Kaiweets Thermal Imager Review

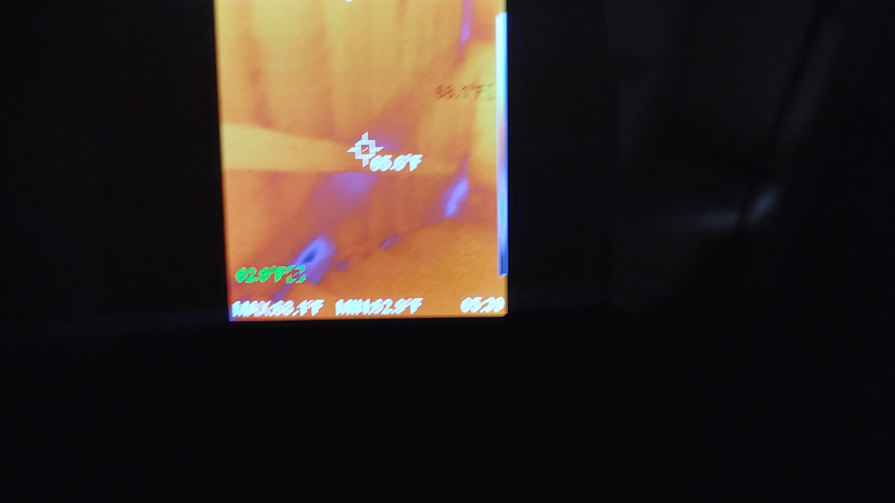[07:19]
see it right there it already caught it right there caught it instantly it's still
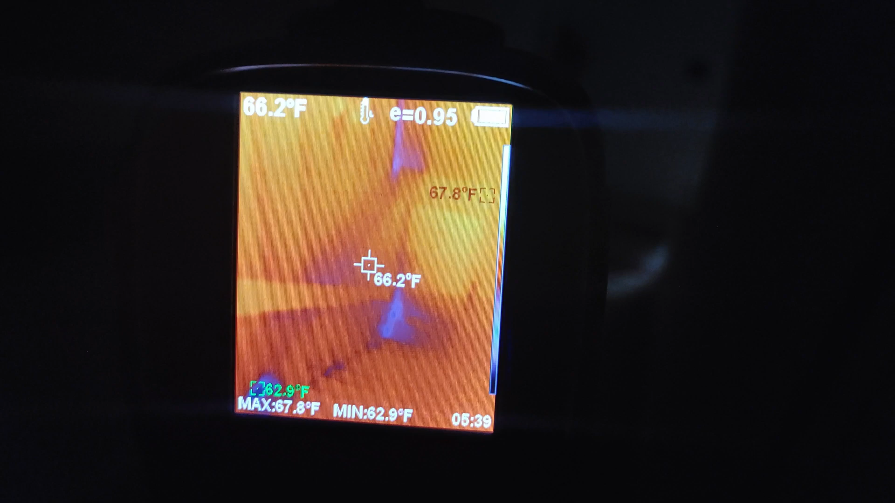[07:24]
On screen: spot 66.2°F, min 62.9°F
very dark but we see the studs in the wall
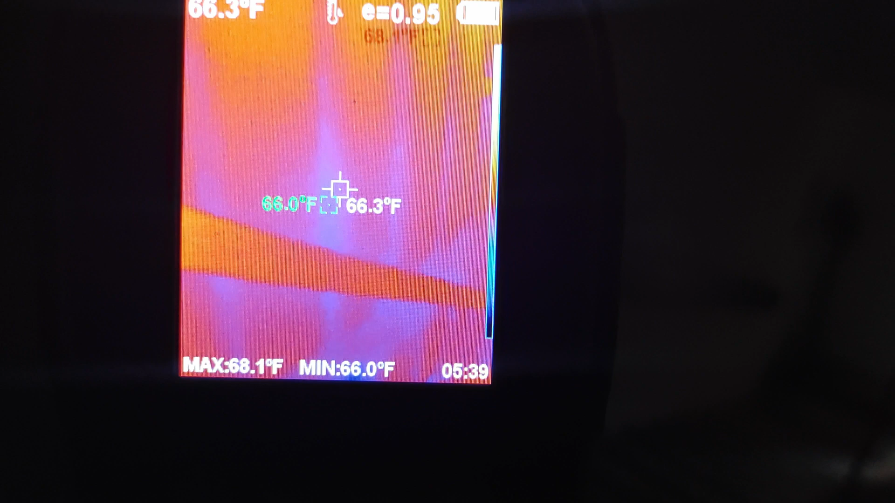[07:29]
On screen: spot 66.3°F, max 68.1°F, min 66.0°F
oh and it's all shut down hold on press press something
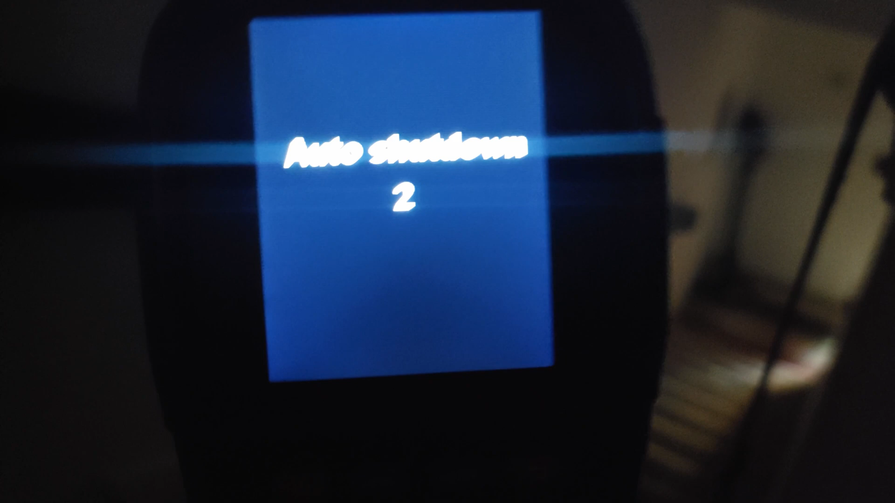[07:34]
okay nope just turned away off all right well i guess that's that
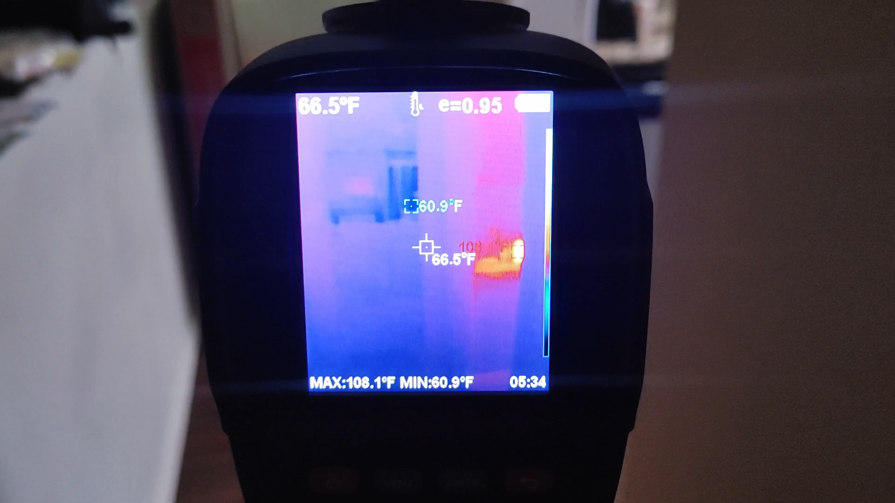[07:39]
On screen: spot 66.5°F, max 108.1°F, min 60.9°F
all right we're going to be using the kai wheats now uh and
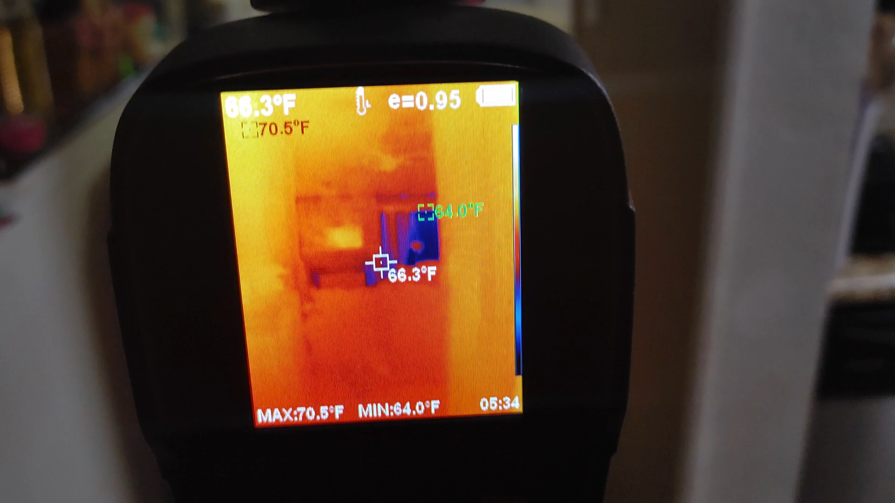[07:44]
On screen: spot 66.3°F, max 70.5°F, min 64.0°F
we've we filmed this this place before if you notice the refresh
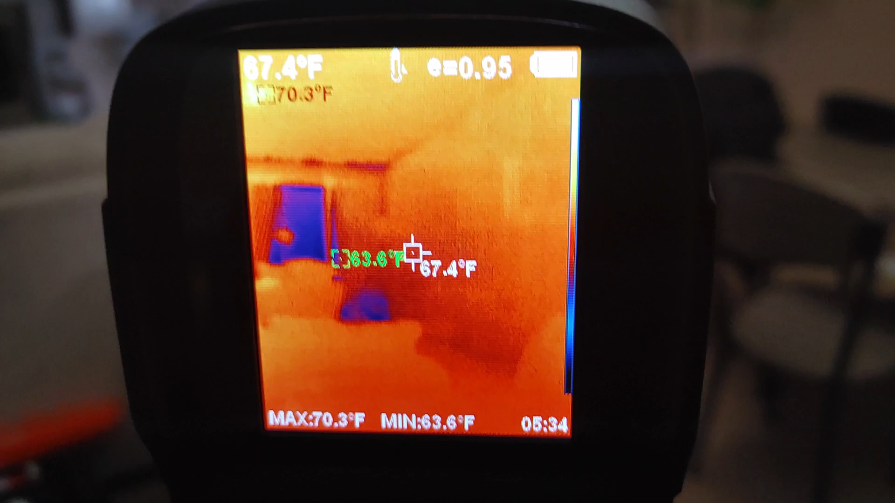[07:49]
On screen: spot 67.4°F, max 70.3°F, min 63.6°F
rate is a lot better than the fleer but the image quality is
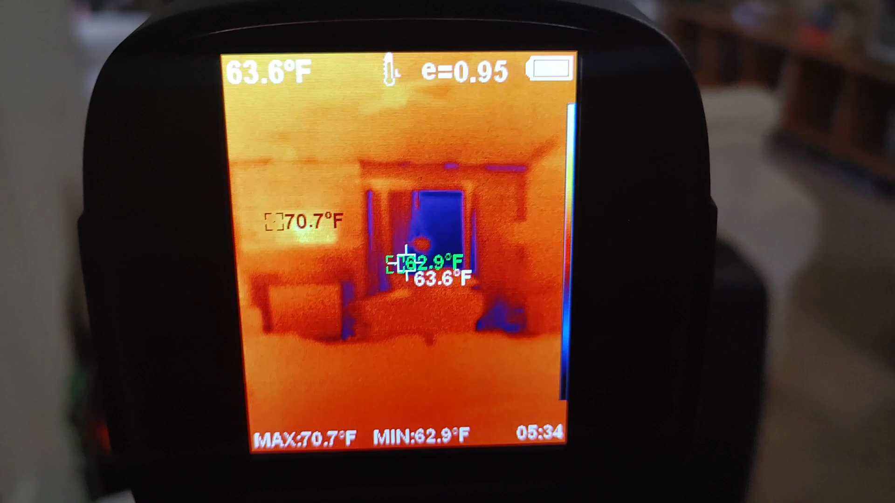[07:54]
On screen: spot 63.6°F, max 70.7°F, min 62.9°F
not as good as i would say the fleer and also
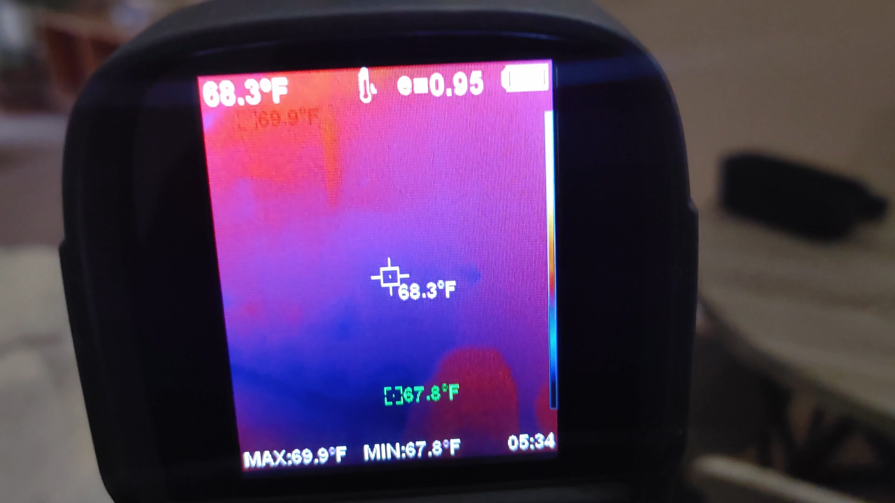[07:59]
On screen: spot 68.3°F, max 69.9°F, min 67.8°F
the top dom but you get a lot more information on screen like i mentioned before
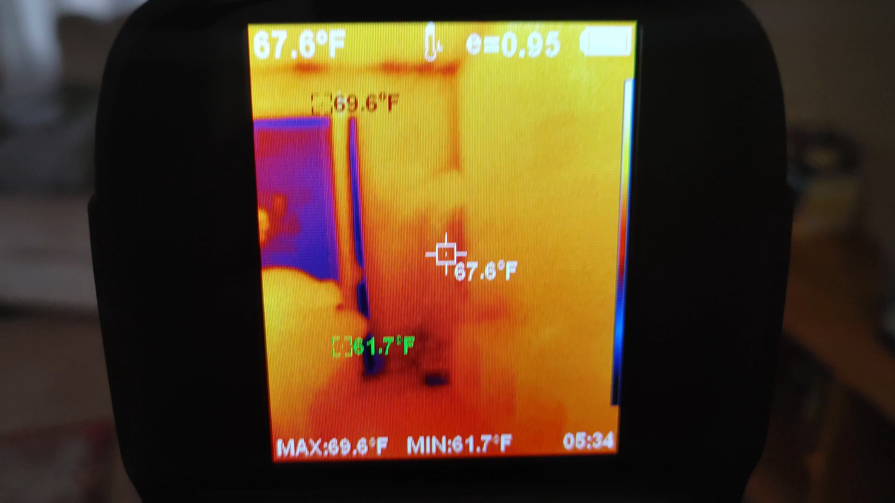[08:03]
On screen: spot 67.6°F, max 69.6°F, min 61.7°F
and it still does work quite well so we're going to run through the house
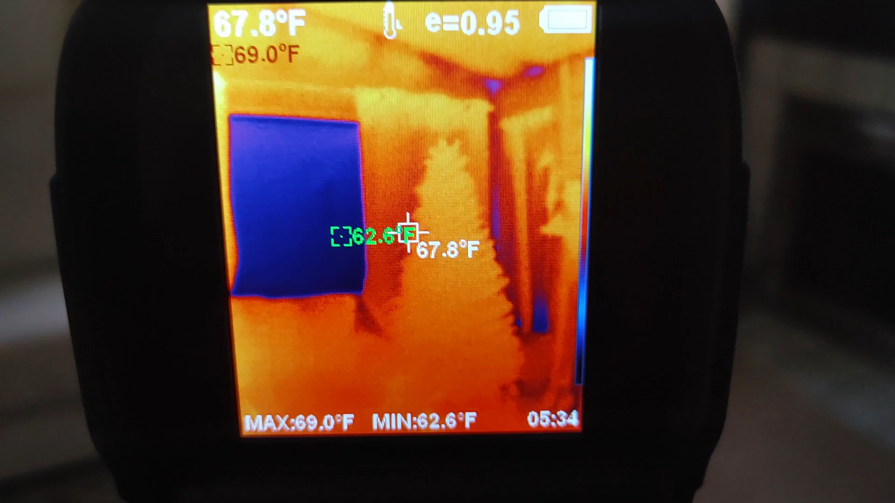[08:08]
On screen: spot 67.8°F, max 69.0°F, min 62.6°F
and
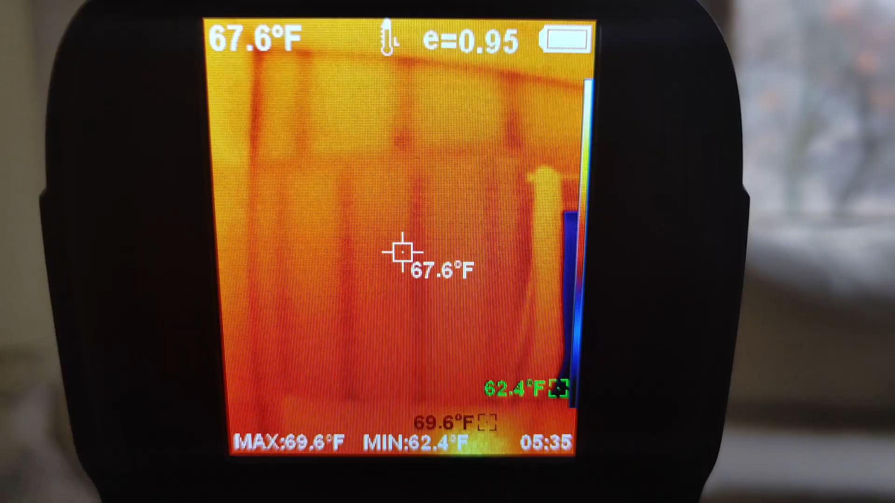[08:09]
On screen: spot 67.6°F, max 69.6°F, min 62.4°F
you can still see the studs behind the wall and
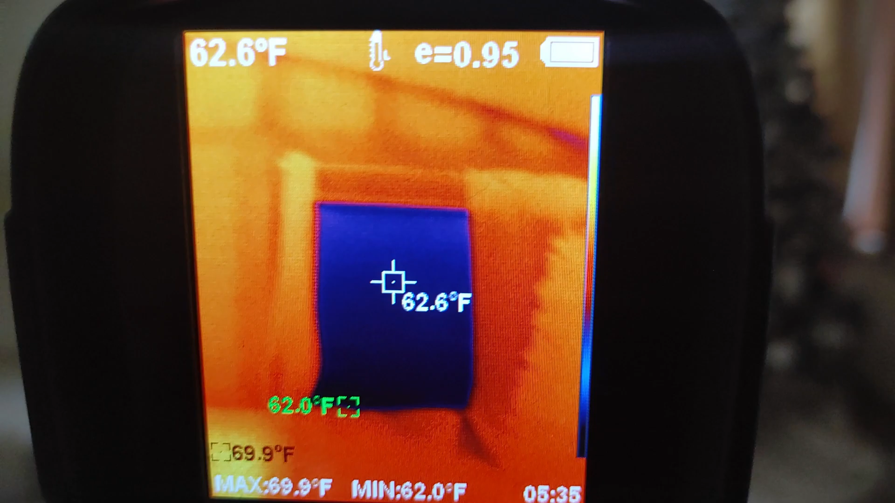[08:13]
On screen: spot 62.6°F, max 69.9°F, min 62.0°F
we're going to go through with the lights and the lights are on in the house right now so i was just sitting there so that's
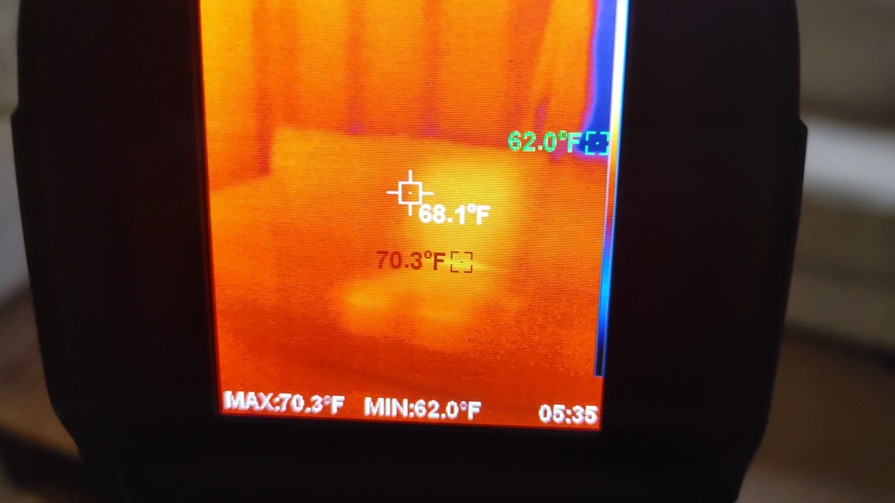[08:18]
On screen: spot 68.1°F, max 70.3°F, min 62.0°F
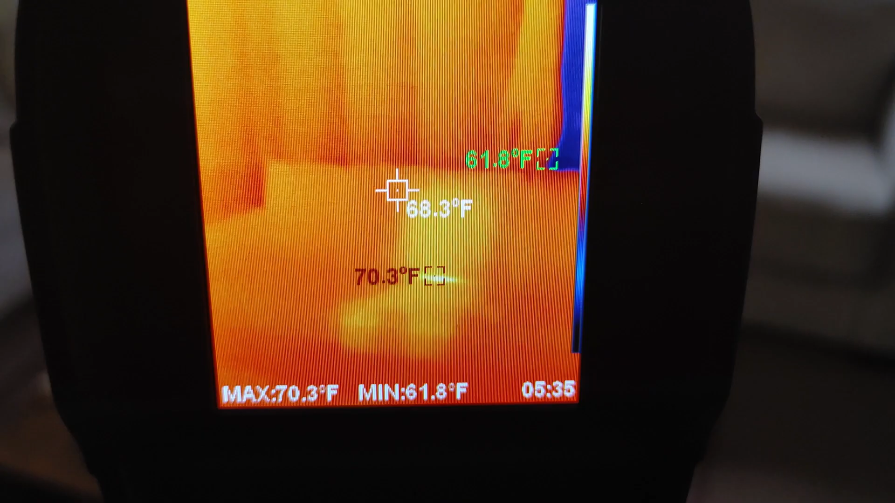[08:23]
On screen: spot 68.3°F, max 70.3°F, min 61.8°F
that's creepy i was just sitting there oh my goodness gracious all right and there's my laptop
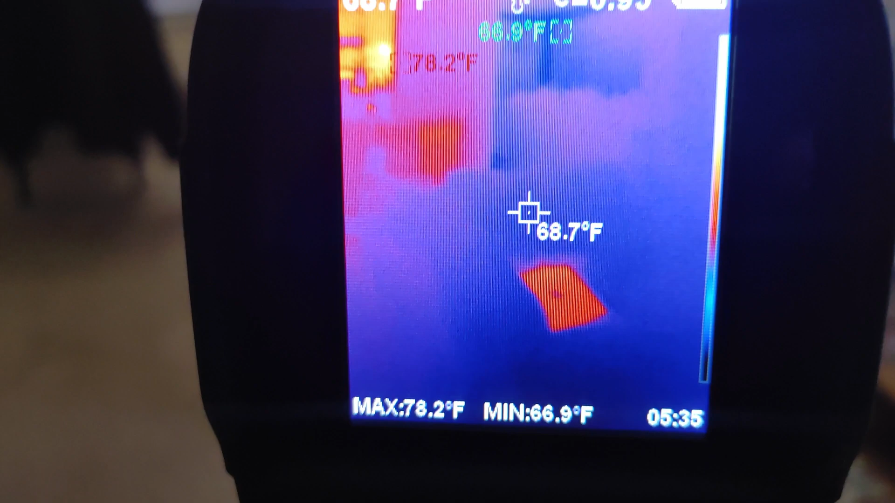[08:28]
On screen: spot 68.7°F, max 78.2°F, min 66.9°F
let's measuring that let's see let's put it back in this frame
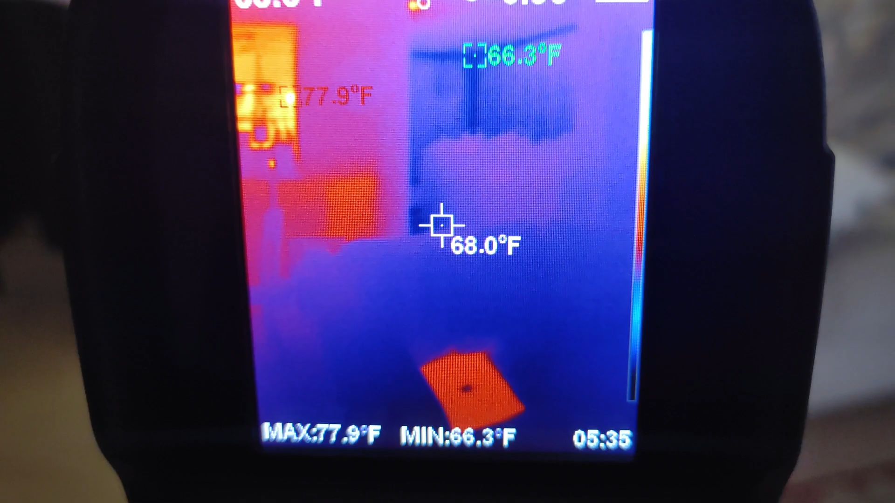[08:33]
On screen: spot 68.0°F, max 77.9°F, min 66.3°F
and let's see if the laptop is the warmest thing all right
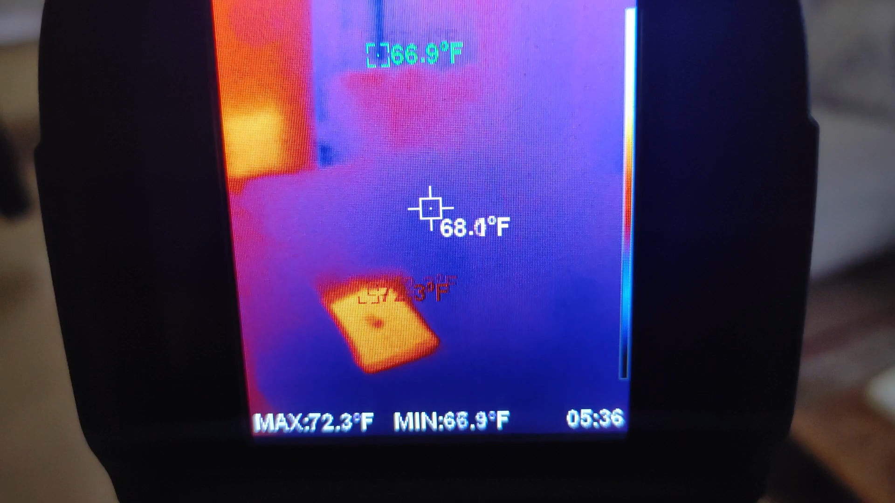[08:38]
On screen: max 72.3°F, min 66.9°F
so it's saying that the max is 72.3 coldest thing is in that upper corner
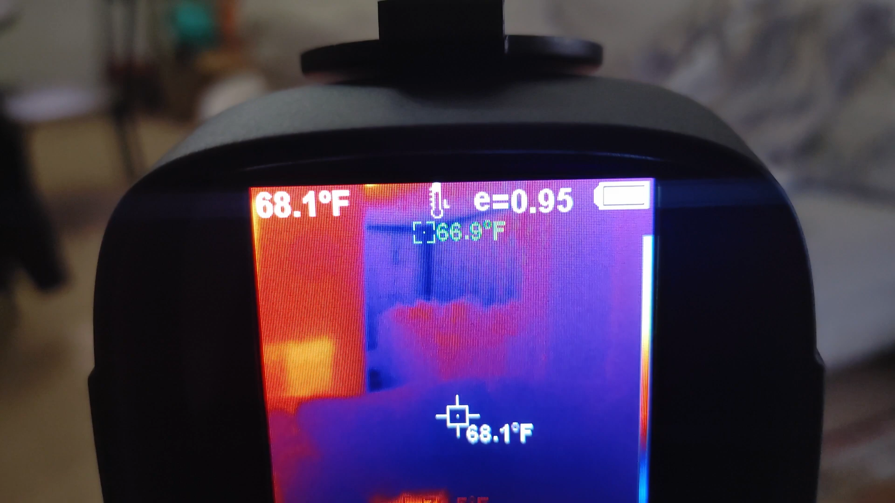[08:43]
On screen: spot 68.1°F
uh which is pretty far away as well 66 68 is what i'm pointing at